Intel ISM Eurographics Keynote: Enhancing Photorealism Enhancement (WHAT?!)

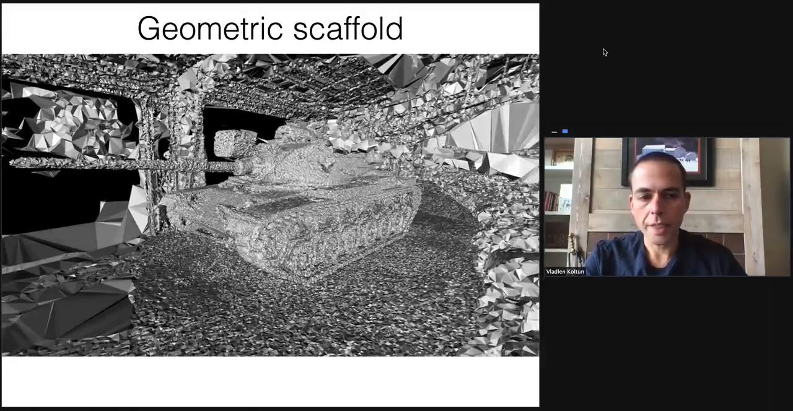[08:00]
This is a geometric model of the scene, a mesh created by standard structure-from-motion multi-view stereo and 3D reconstruction. This is on purpose. One basic premise of this line of work is
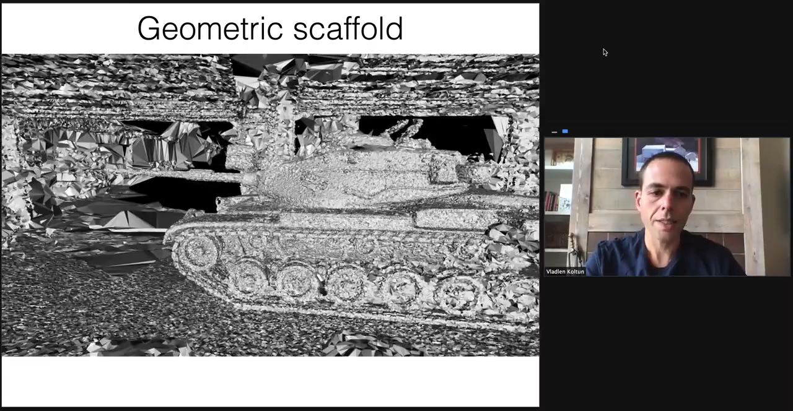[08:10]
that we can interoperate with existing geometric 3D reconstruction pipelines so that we inherit whatever progress is made in 3D reconstruction. 3D reconstruction gets better year after year. It is a thriving research area.
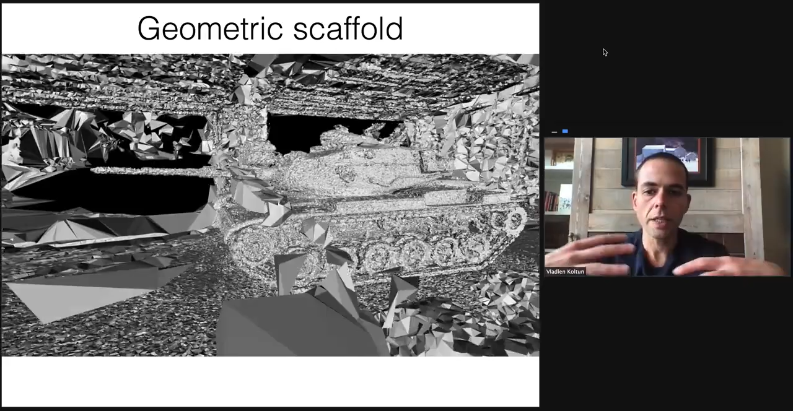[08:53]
this will translate immediately
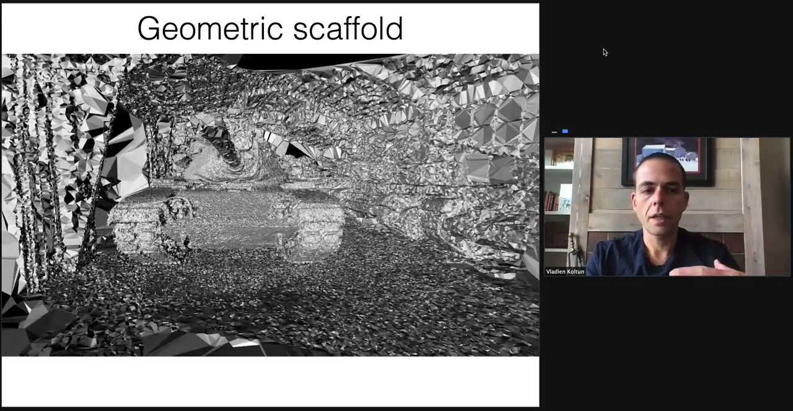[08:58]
into improved view synthesis quality in the Stable View Synthesis methodology.
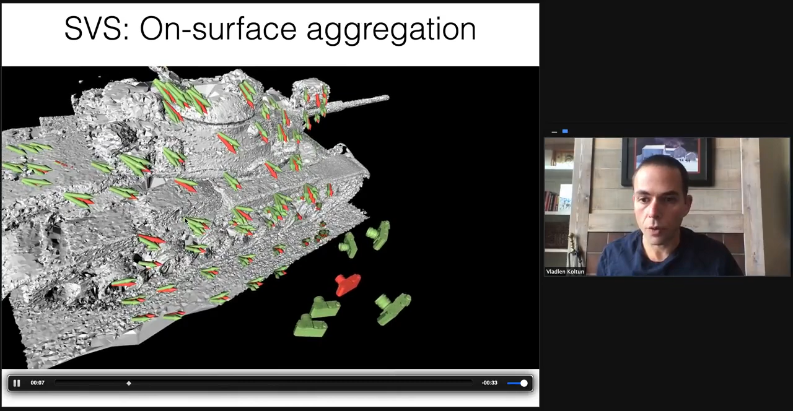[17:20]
We'll take it from whatever set of cameras observe this point on the surface. And these are the green arrows at each point here. And you can see the number of green arrows is different. Some points are observed from more source cameras, some points from fewer.
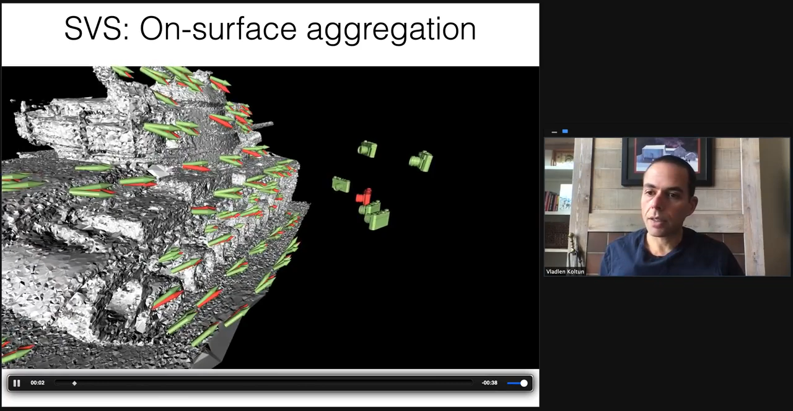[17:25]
And these correspond to different sets of cameras. Now, from this information, we need to produce feature vectors to pass on to a target view.
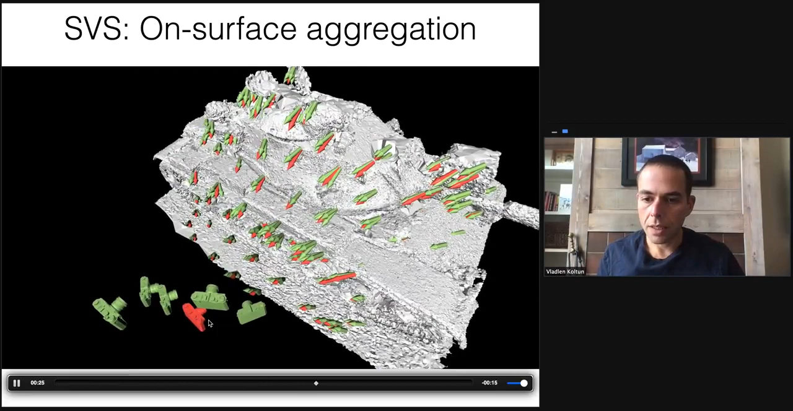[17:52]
The target view is depicted here in red. That is going to change at test time. Every frame, as the camera moves, it's going to be a different set of views. No problem at all. This target view is red. We connect all points in the scene
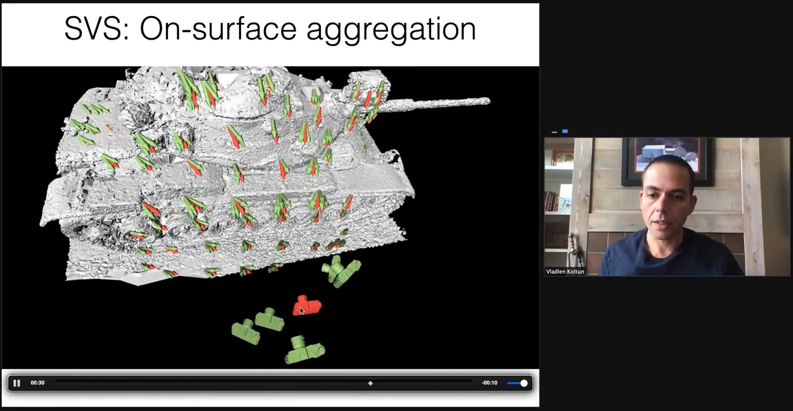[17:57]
that can be seen from this target view to the target view by these red vectors. And now you can see that we have an interesting local geometric problem. At every point in the scene that has a red vector,
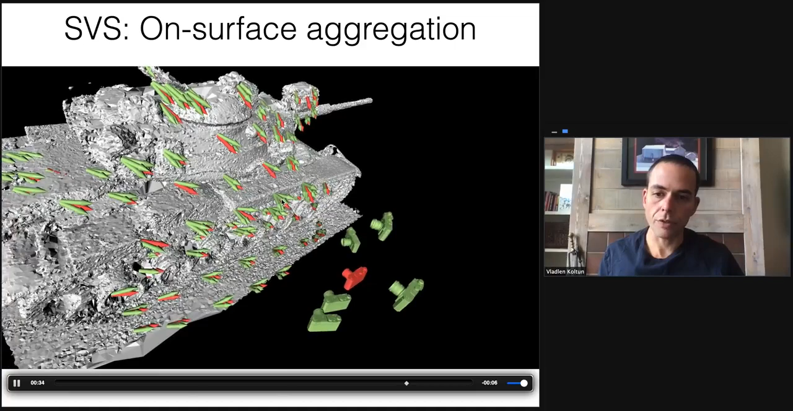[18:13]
we have some input feature vectors along these green arrows. And we need to produce an output feature vector along the red arrows.
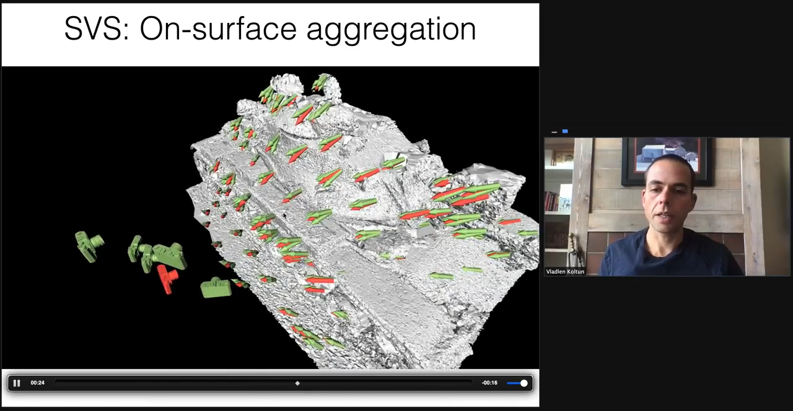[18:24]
We train a differentiable deep set network to do this. This is essentially a set processing problem because there is no ordering among the green vectors.
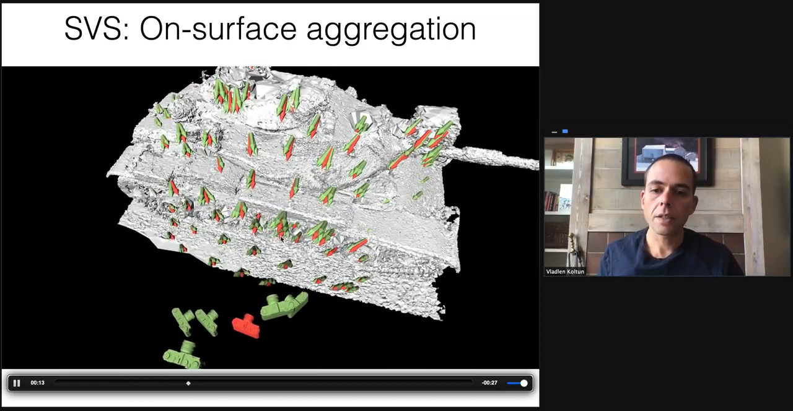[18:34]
There's no first or second or third.
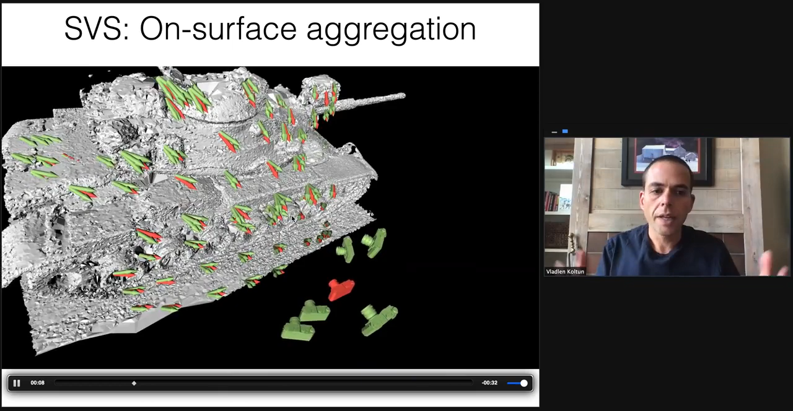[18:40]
It's just a lump of vectors that carry feature features along them.
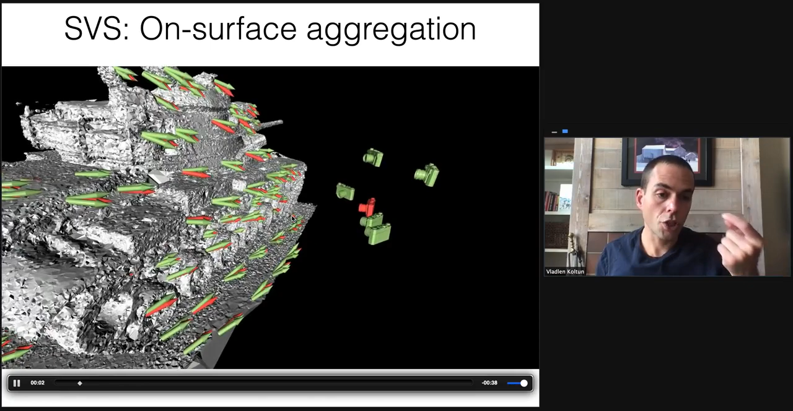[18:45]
And the number of vectors can be different.
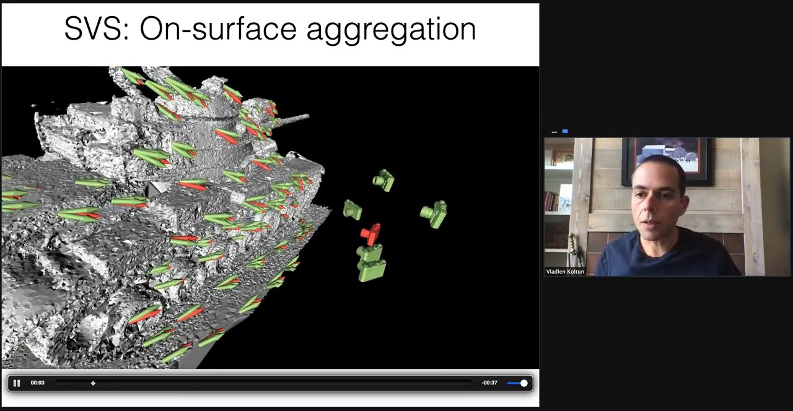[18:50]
The number of green vectors at some points can be 2, some points 3, 4, 10, 15.